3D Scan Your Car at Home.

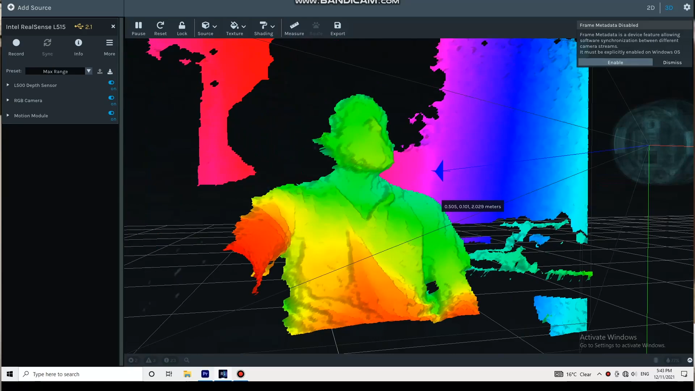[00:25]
And then it can tell how far away the item it's shining the laser at. You can see here it's showing you the different colour based on the depth.
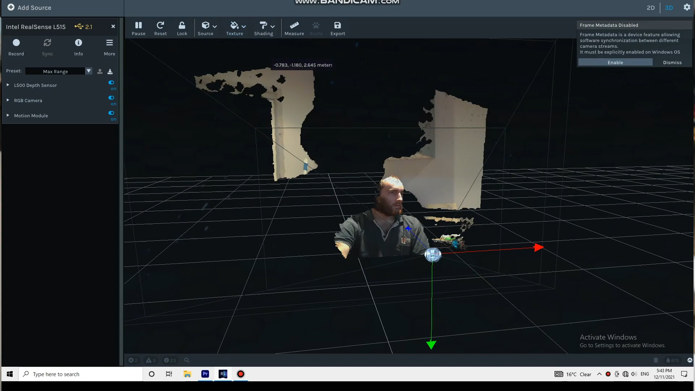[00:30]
And you can also overlay the colour camera on top of that.
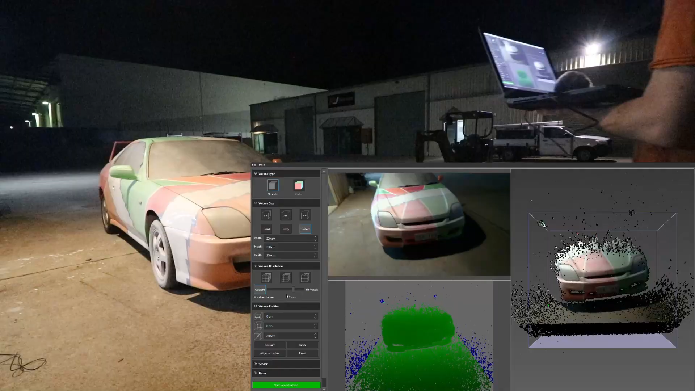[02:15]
Okay so the program I've got opening the computer is called Rec Fusion. I did try hard to find some free software that would do a good job but I really couldn't so I think it's worth getting this.
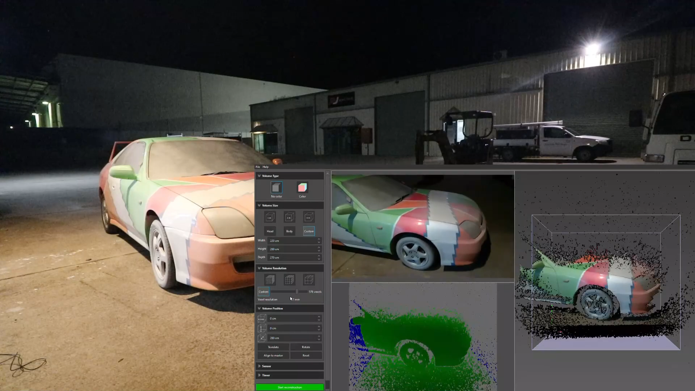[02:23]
I bought the license second hand. So basically what you can see is on the top left I have the colour camera which is just a normal camera. The bottom left I have the LiDAR depth
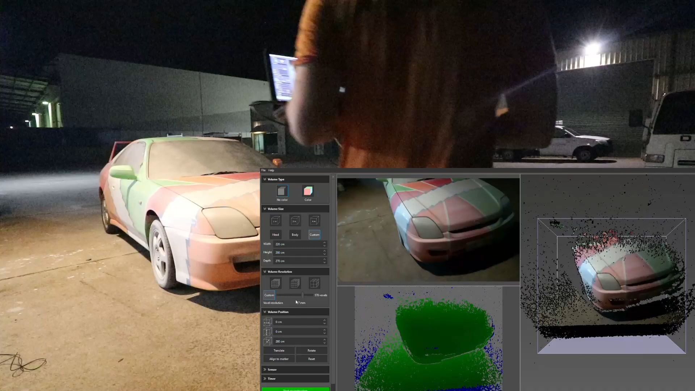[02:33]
camera and then on the right I have the composite image of what it thinks the two put together look like. So I can actually grab that image on the other side and like look around it, rotate it because that's the actual 3D picture.
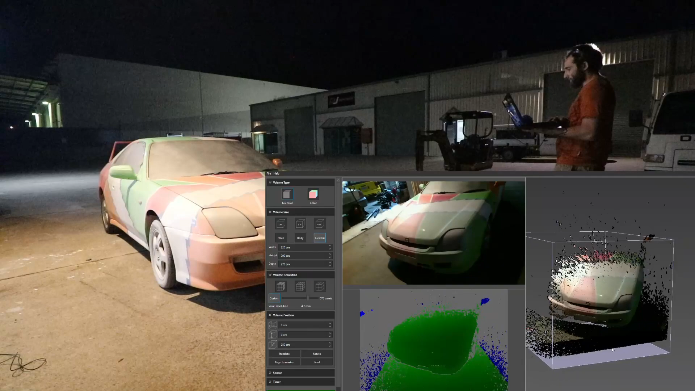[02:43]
So the way this works is the area in the green is the area that's getting scanned.
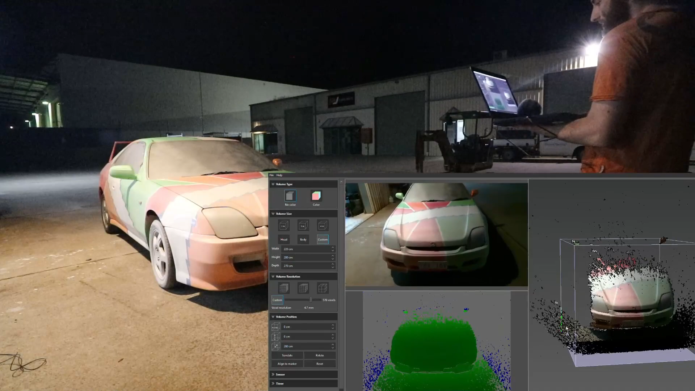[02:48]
The area in the blue you can see but it's ignoring. So you can see our talcum powder has made the car easy to see.
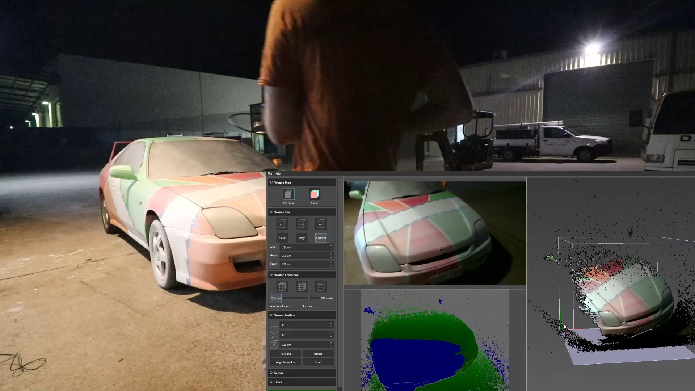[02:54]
You can see the headlight, you can see the windscreen.
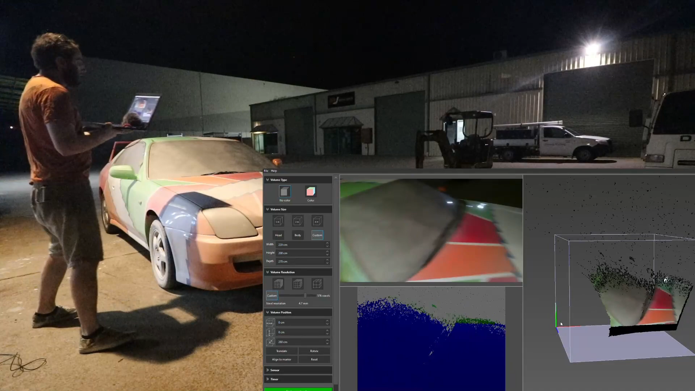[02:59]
If I walk over to this little truck over here you can see that the headlights and the windscreen aren't there because they're clear, you can just see straight through them.
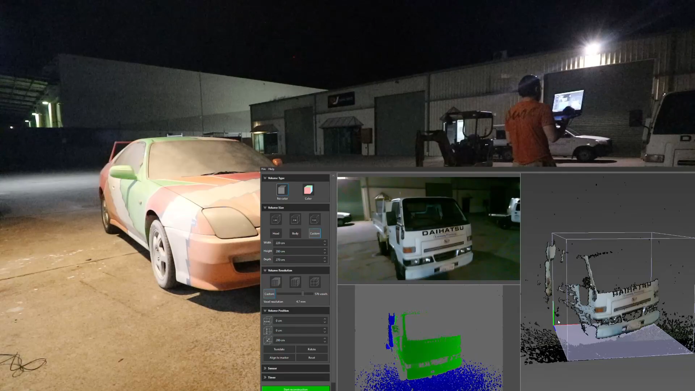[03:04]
Same as if I go over here to my camera,
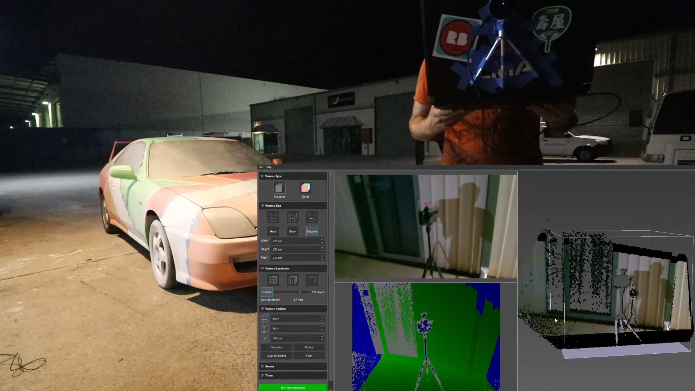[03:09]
the camera's missing because it's black so it doesn't reflect the laser and the camera can't work.
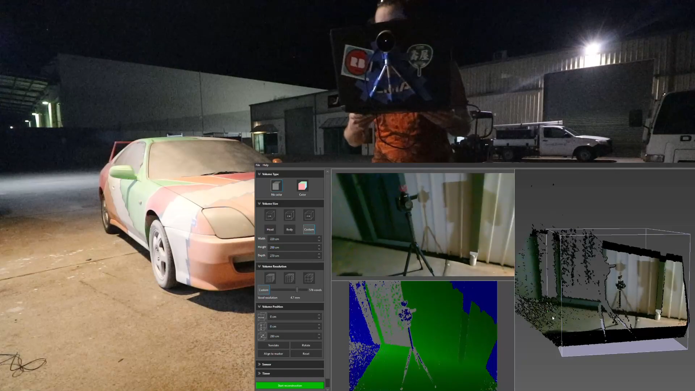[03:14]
It can actually see the shadow of the camera but it can't see the camera so that's why we've done the talcum powder. It makes the whole car show a lot easier.
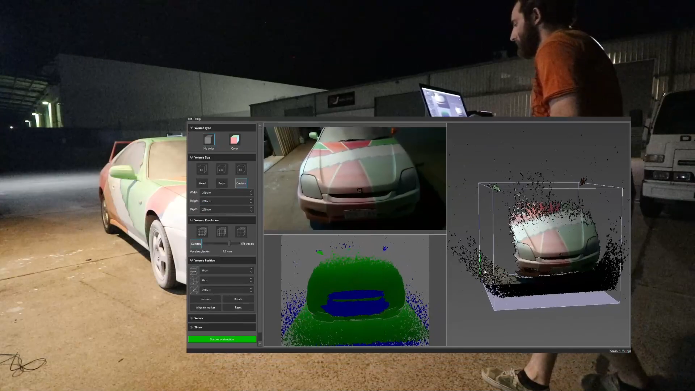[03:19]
So we can scan the front half of the car. We can move our box around and change the size of it to fit the car. I think that actually looks pretty good, looks like the car should fit in there nicely.
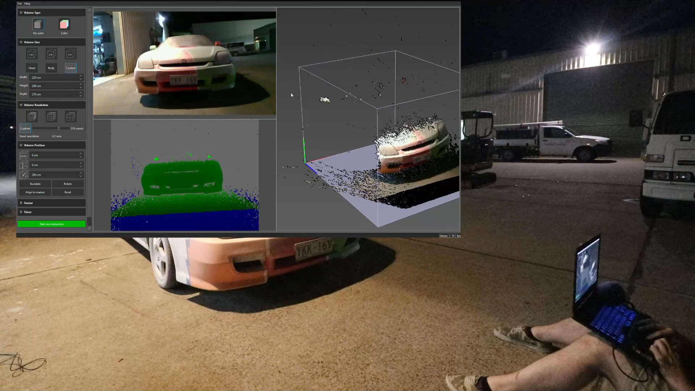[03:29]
So I don't want all the colours because the colour would be useful if you were making like a model for a game or something but I just want it from like a technical measurement point of view so we'll turn the colour off, save some computing power, go start construction and you can see it's now scanning the front of the car.
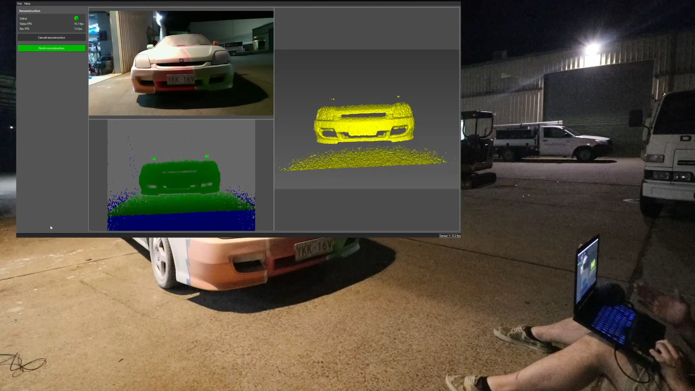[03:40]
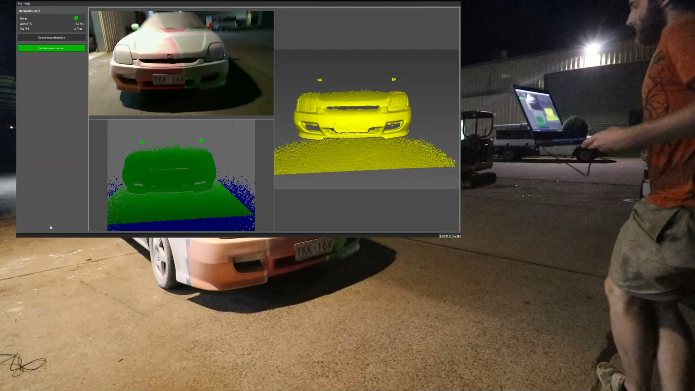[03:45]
Slowly walk around the car carrying the laptop and we'll make sure we're pointing at different angles, point it up,
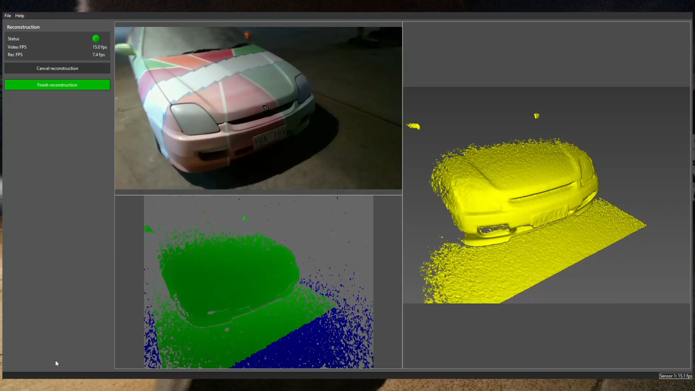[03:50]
point it down and it'll just slowly measure each individual point on the car with the laser and start building a 3D model on it.
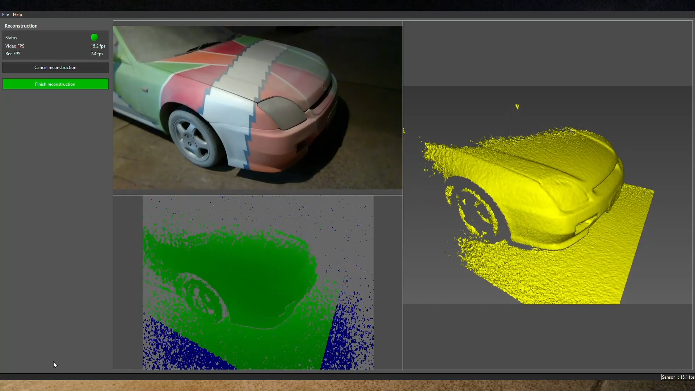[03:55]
It gets up inside the wheel arch and it does a pretty impressive job.
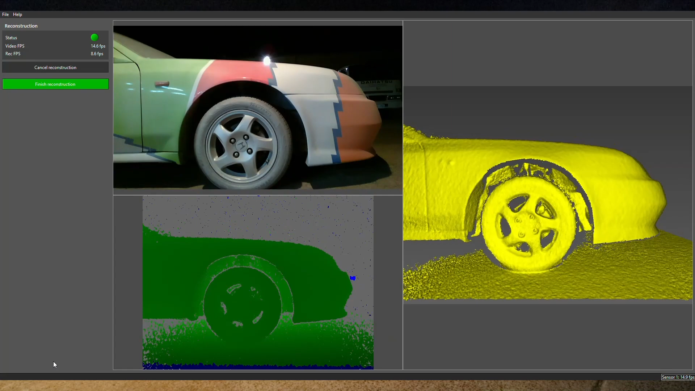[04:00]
It'll pick up all the suspension like the coil for the spring. It'll get all the stuff in the front of the wheel arch. I'll do this for a few minutes and then I'll come back.
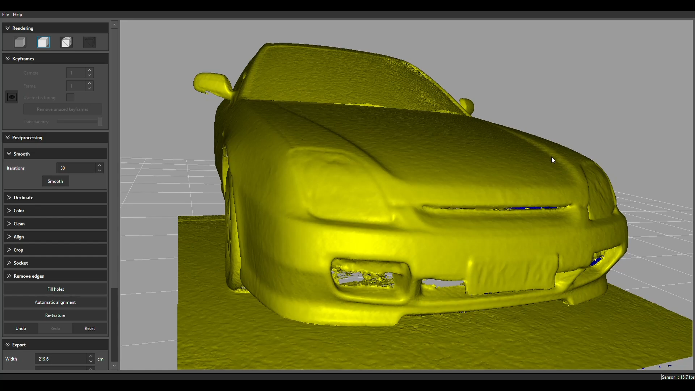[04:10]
Alright so that's basically our 3D scan finish. Just click done and it comes up with this. We've got the front half of our car.